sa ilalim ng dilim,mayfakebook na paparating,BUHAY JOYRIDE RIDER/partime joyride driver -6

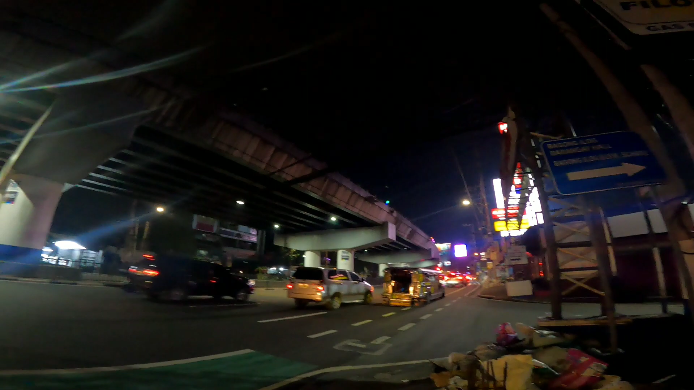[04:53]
Kaso medyo maulan at hintay na rin tayo ng booking. Ito na yung pangatlo nating booking mga tol.
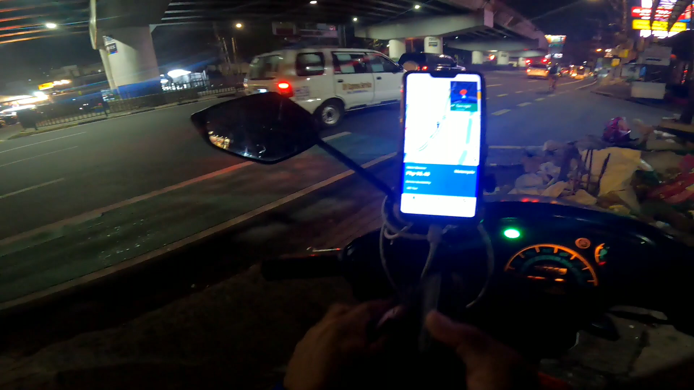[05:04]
Tingnan natin kung may mapapakulit dito. Hello, Joyride driver. May bago kang booking. Accept na bago mawala ang booking. Ayun mga tol, wala pang 2 seconds. May pumasok na naman na booking. Dito lang sa Rizal Medical Center papuntang Taguig. Worth of 162 pesos. Siguro kanain na natin to. Saan ba sa Taguig to? Sus, Mariose po.
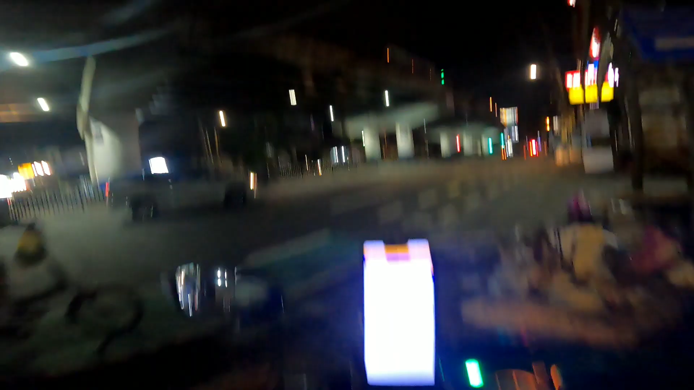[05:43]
Hayden Rivera. Mga tol, pagkaan na natin. 3 minutes lang tayo papunta rin sa puntahan natin.
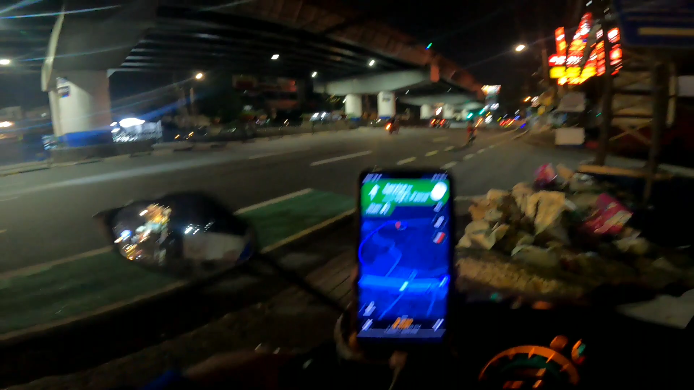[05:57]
U-turn lang tayo dito sa C5.
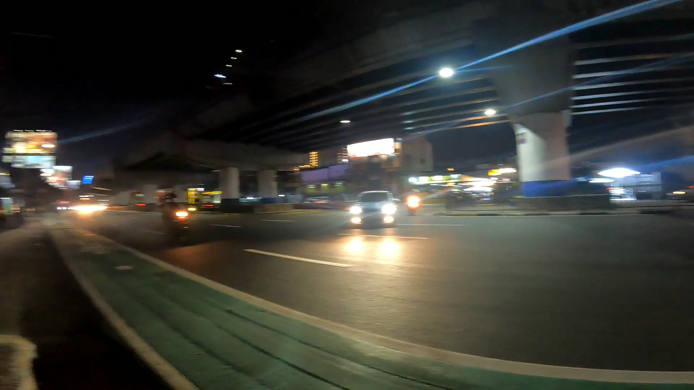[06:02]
Bagong ilog. Dito na tayo sa Rizal Medical Center mga tol.
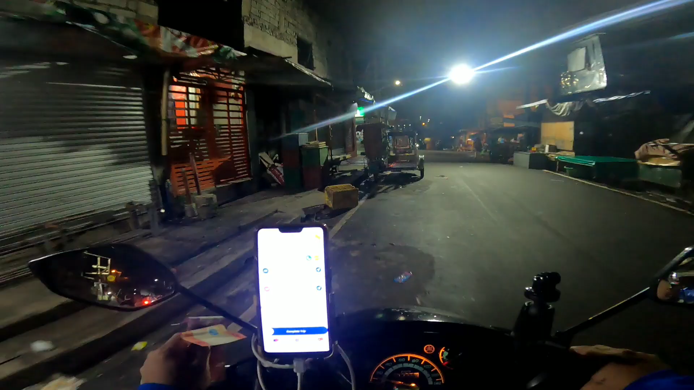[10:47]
Okay, mga tol, nandito na tayo sa ating drop off location sa Taguig.
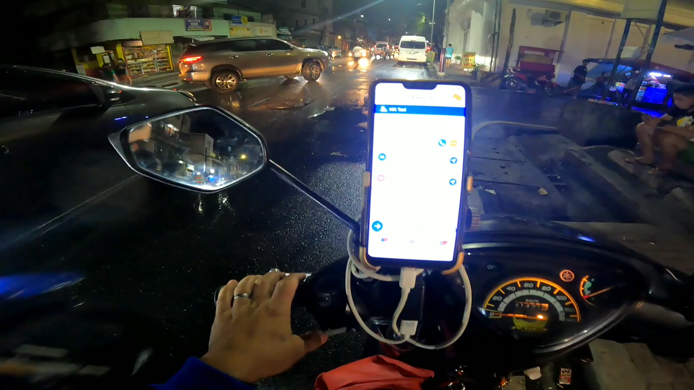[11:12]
Ayun mga tol, habang nag-entry tayo ng booking ay pinasukan na tayo ng sunod natin na booking from dito sa Taguig pa rin papunta sa Telos Martin Bay. So puntahan na natin ito mga tol. Worth of 99 pesos para ito mga tol. Puntahan na natin. So ayun mga tol, nandito tayo ngayon sa Taguig.
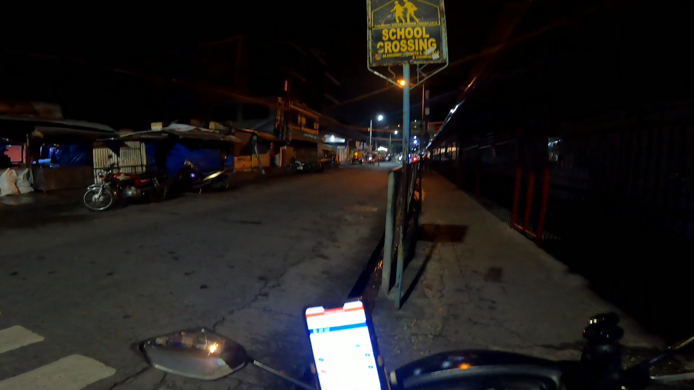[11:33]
Ito yung pang-apat yata natin na booking. Bali, nakailang ikot na tayo dito, wala yung ating pasahero. So ang kailangan natin dito, ipa-cancel na natin to sa ano, sa support eh, kaso ayaw, ang tagal.